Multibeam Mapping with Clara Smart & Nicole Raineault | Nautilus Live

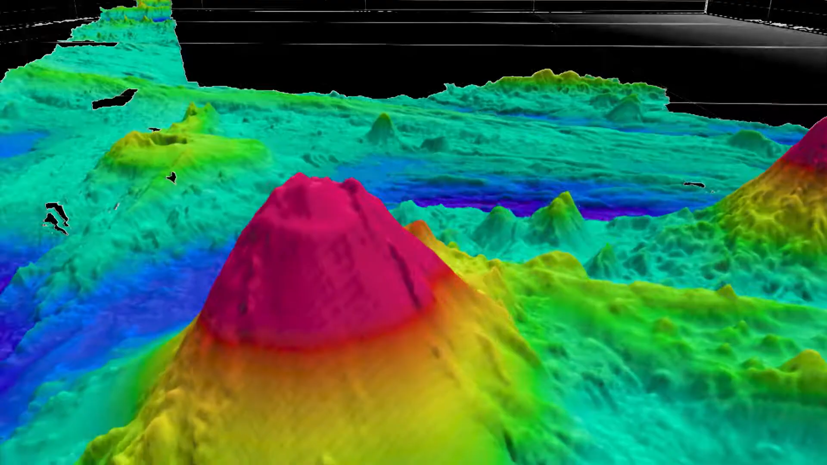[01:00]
outreach or development or even, you know, scientific art.
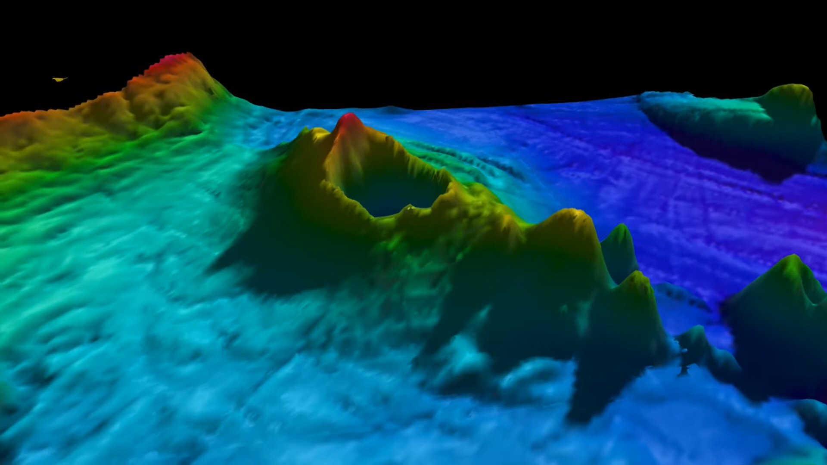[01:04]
But what they really do is they have the ability to show scientists what the seafloor looks like,
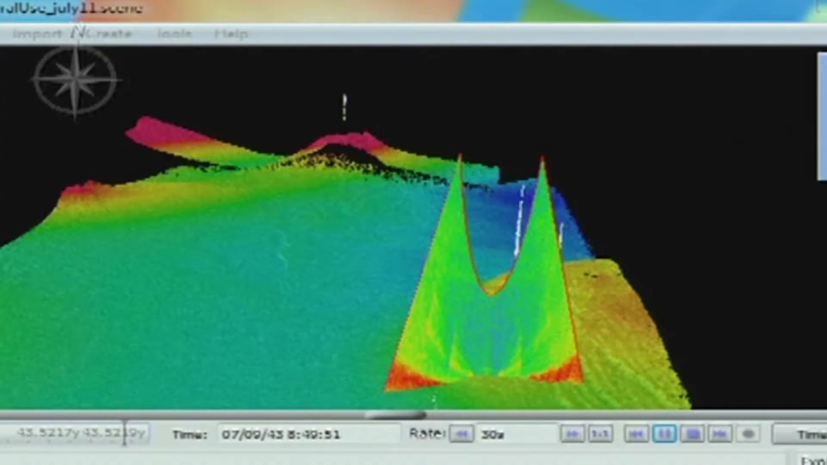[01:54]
it tells us something about the water column and what could potentially lie below that water column. Once the data has been collected by mapping specialists and multi-beam focused people,
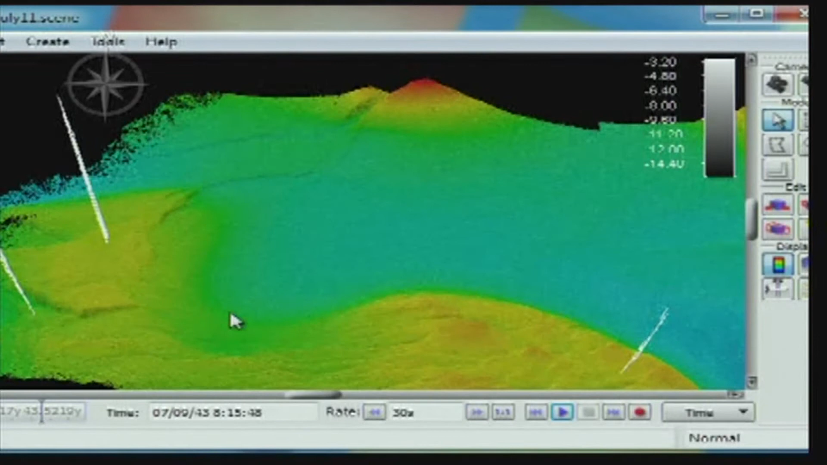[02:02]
they are able to process this data and the resulting
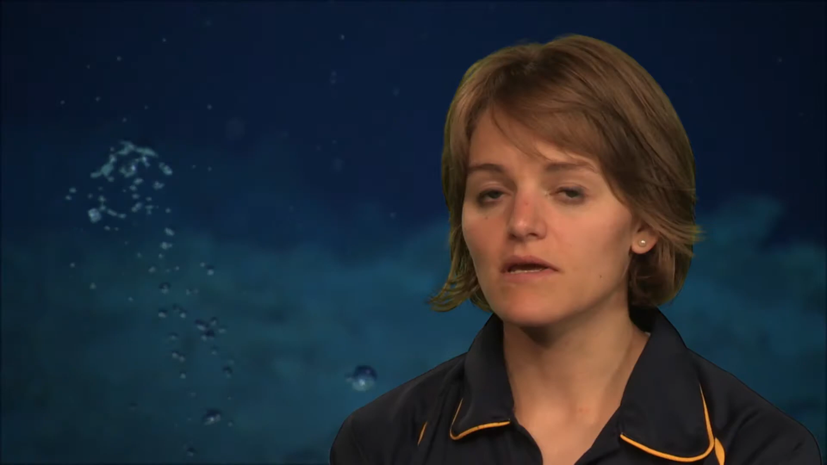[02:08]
images are large swaths of multi-beam tracks, we call it,
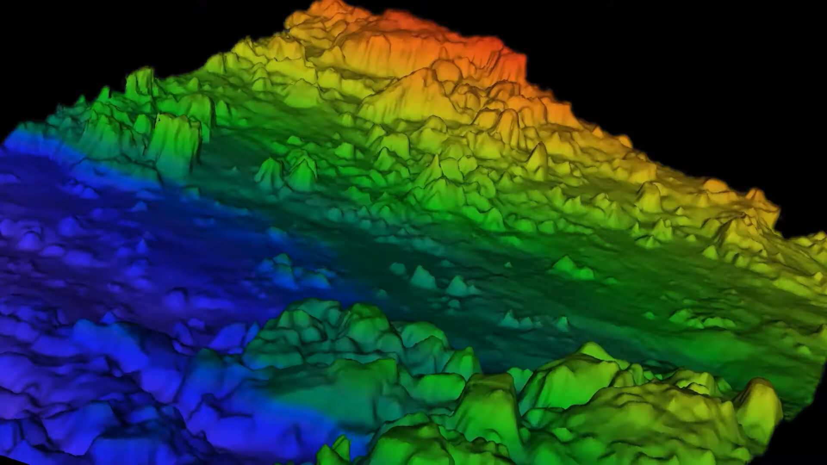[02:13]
which are topographic or bathymetric profiles of the seafloor. Now, why do we care and what do we do with those? We get to see things like seamounts and vent fields,
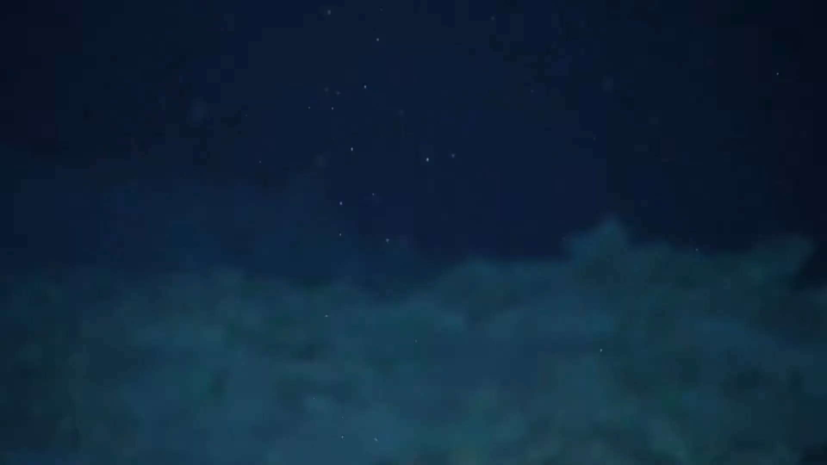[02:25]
which are places that we may want to return to and map or explore at a higher resolution.
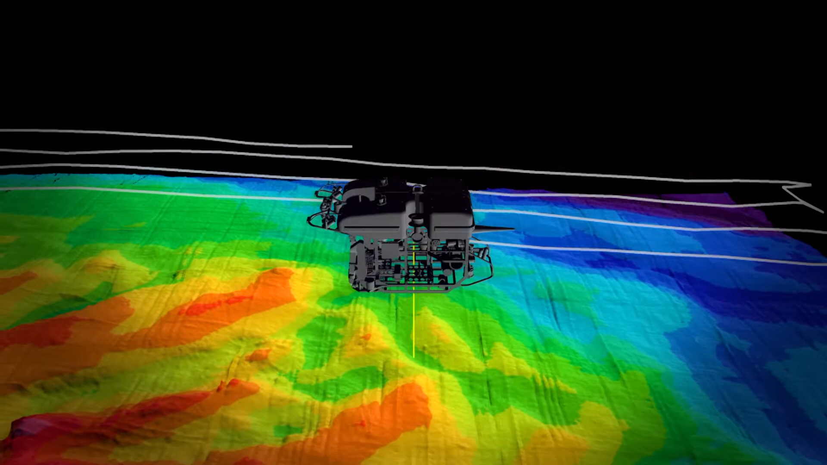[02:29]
So, this multi-beam system on the Nautilus is very important.